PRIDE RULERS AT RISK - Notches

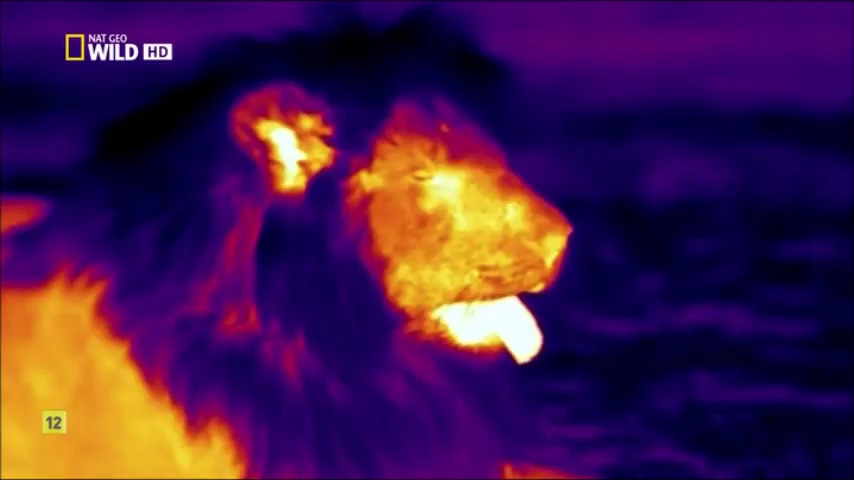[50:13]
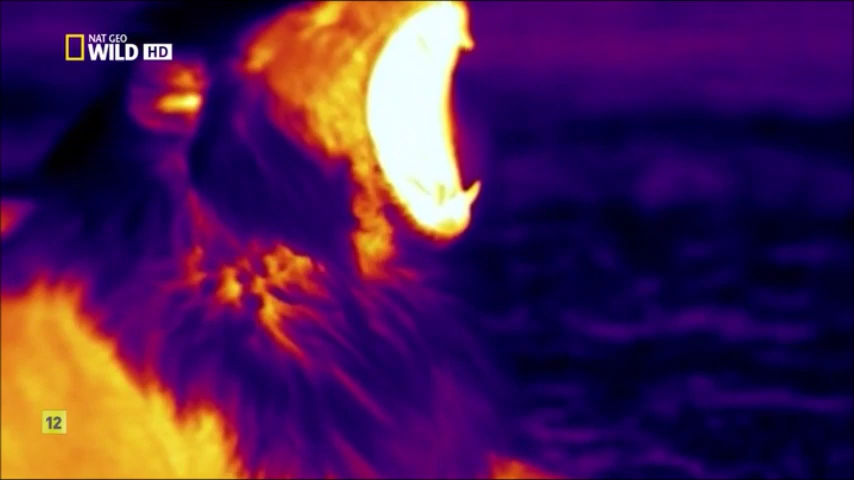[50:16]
Although more than enough for them to eat, they're in no mood to leave the waiting hyenas even the tiniest morsel.
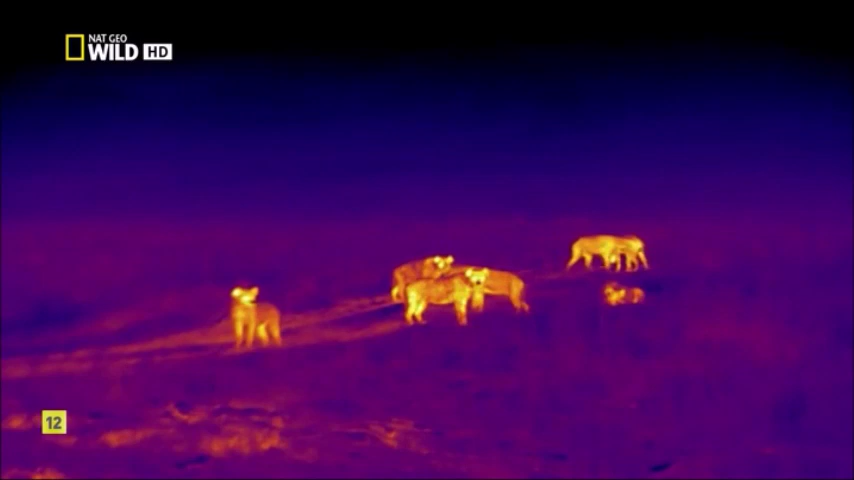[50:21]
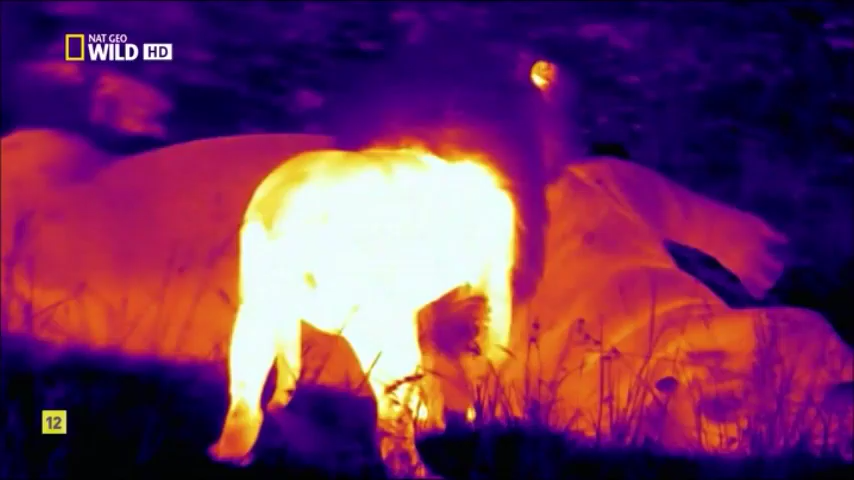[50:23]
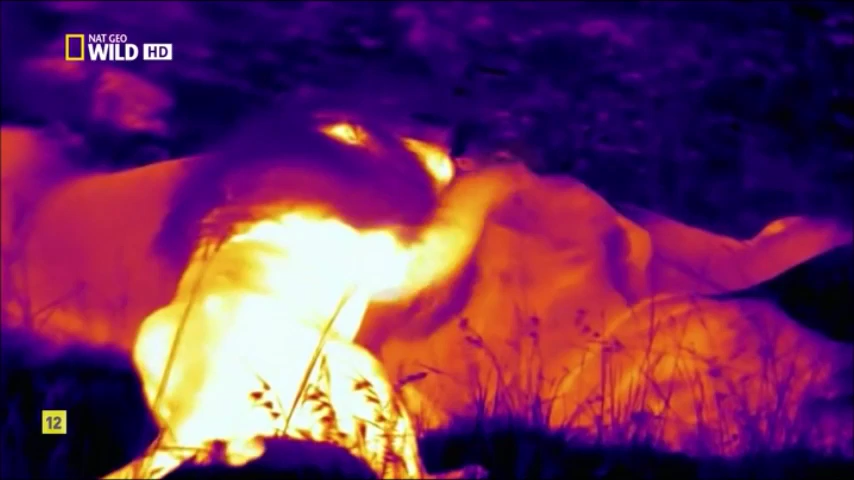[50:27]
At least one of them remains to guard the prey, despite being anything but hungry.
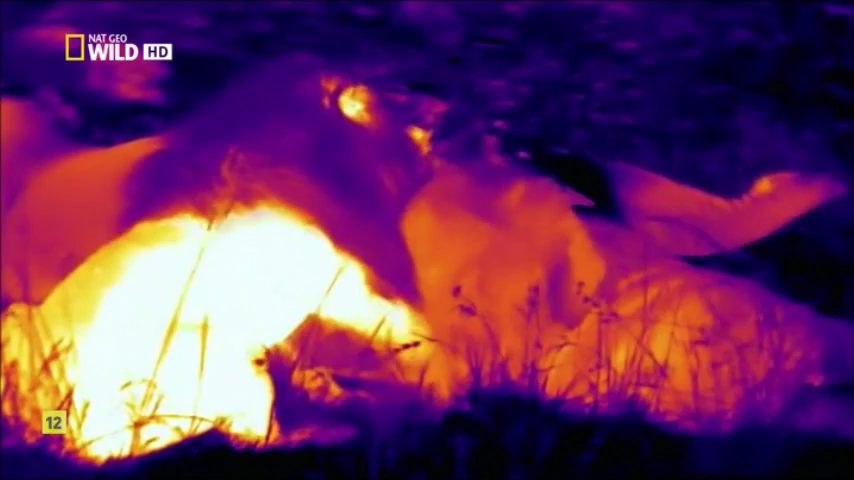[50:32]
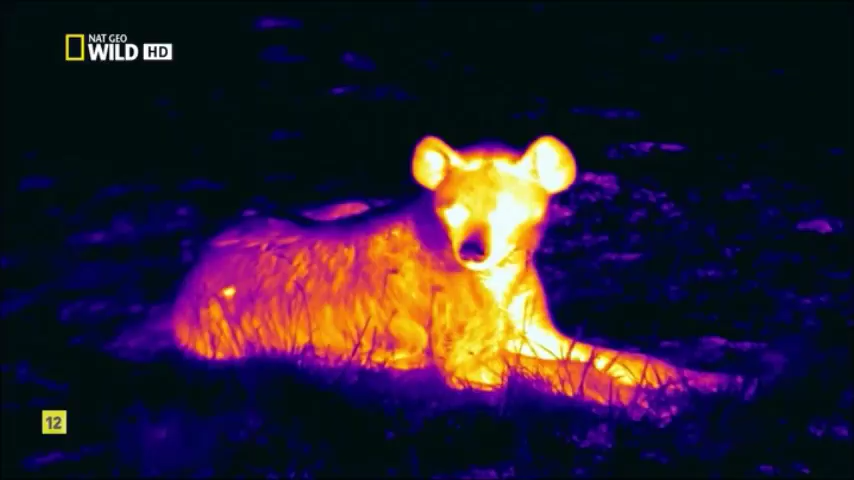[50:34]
No hyena ventures any closer, as to do so would mean risking their lives.
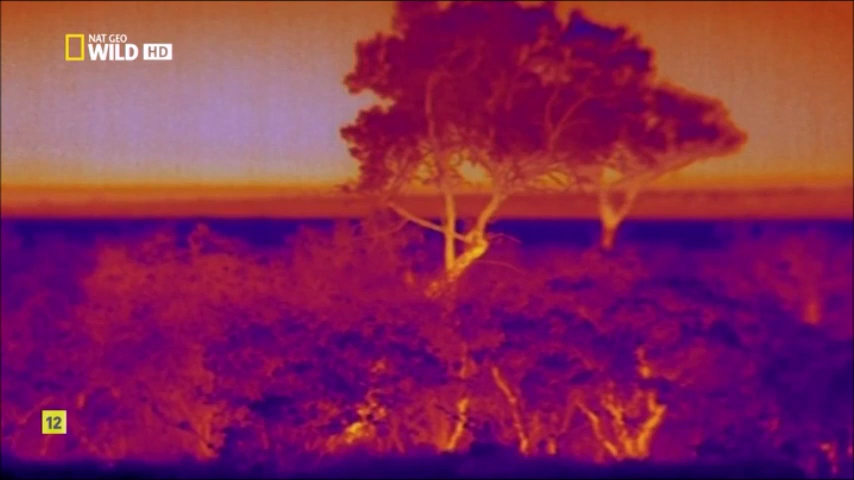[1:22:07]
The brothers have noticed that other lions have penetrated their territory.
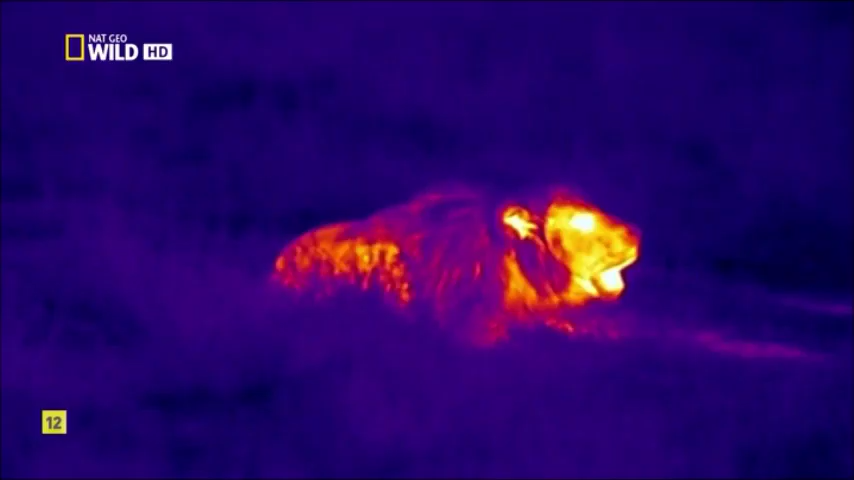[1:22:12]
Their loud calls threaten all strangers within hearing distance and confirm their own solidarity. And they can be heard for miles as they loudly signalize their willingness to fight. By day and by night, for hours on end, they search their territory for any traces of intruders.